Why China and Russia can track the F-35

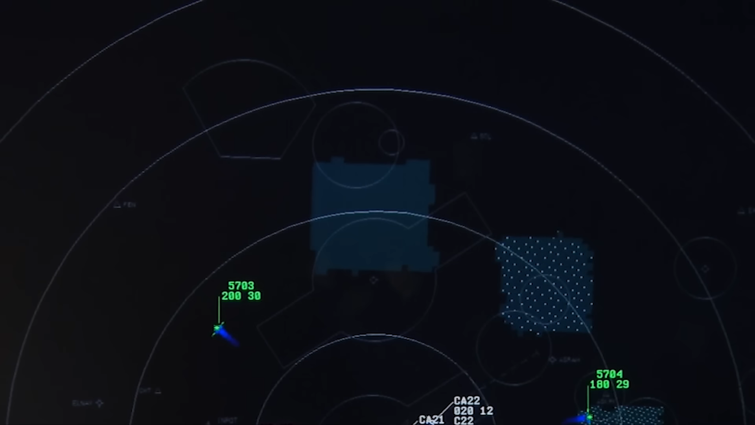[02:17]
Modern stealth fighters are designed from the ground up to delay or prevent detection from radar arrays that are capable of attaining what we call a weapons-grade lock.